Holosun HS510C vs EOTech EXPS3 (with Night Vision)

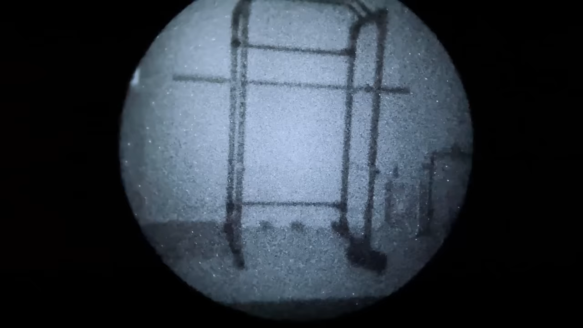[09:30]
So this is without any optic for reference. This is how things look. If you see that box fan over there,
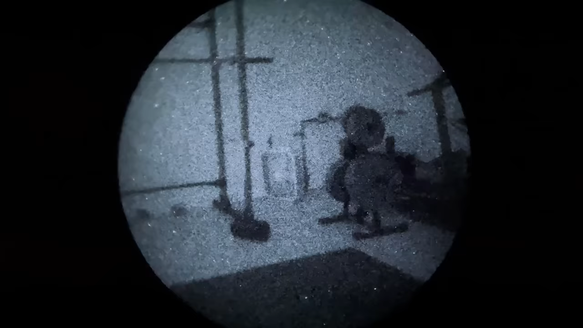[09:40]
I went ahead and set up a little Christmas tree angel on top of it. That's the black thing. That's our target. So this is the hollow sun, 510C, on the lowest brightness setting for the reticle. So this is night vision one. You can kind of see it there.
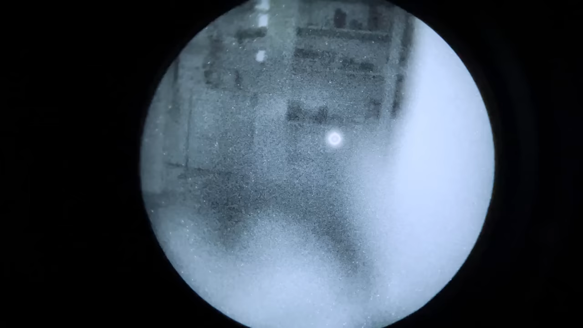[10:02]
It's usable. It's definitely usable. There is some bloom around the reticle. So the reticle gets dark enough to use with night vision, but it does glow in a very dark environment like this one. And then if we wanted to try to pick up that target there on the box fan,
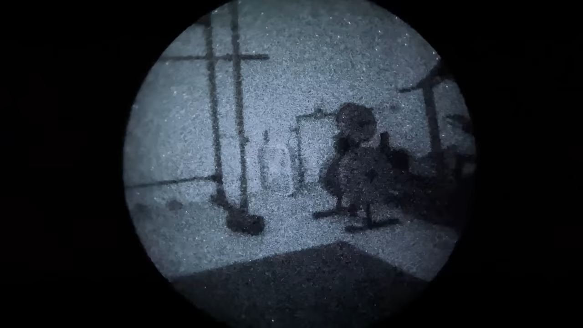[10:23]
you can see the tint through the glass. The image through the glass is darker than through just the PBS 14.
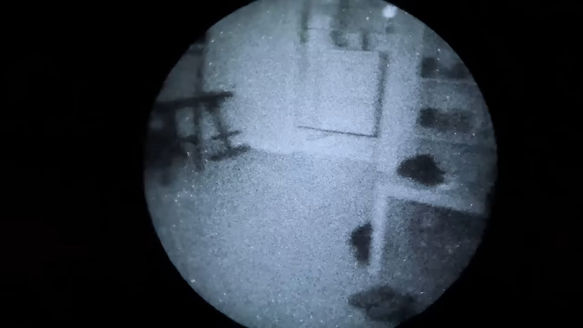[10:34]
EOTech XPS 3, lowest illumination setting on the reticle, night vision one. You can see the reticle does get quite a bit darker than the hollow sun. There's no bloom at all, no glow.
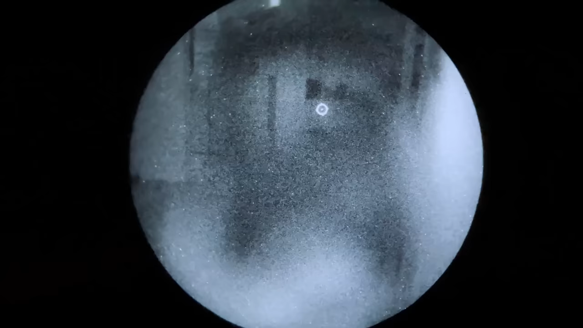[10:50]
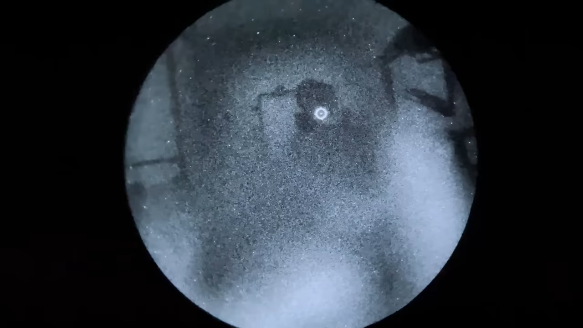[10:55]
And looking at everything, including at that box fan and the angel, it's almost like the sight's not there. We can pick that up if we needed to engage it in a passive night vision capacity without using IR.
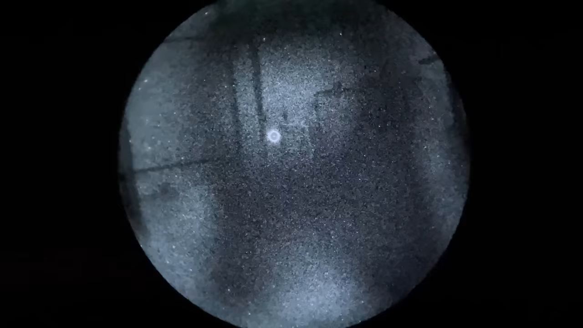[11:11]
It's really amazing. As the name would suggest, holographic, it's like the reticle is floating in space.
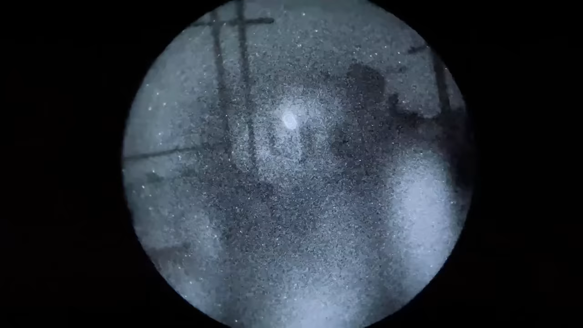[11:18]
It's like the glass isn't even there. Because they work in completely different ways. If you take a look at this diagram that I don't fully understand,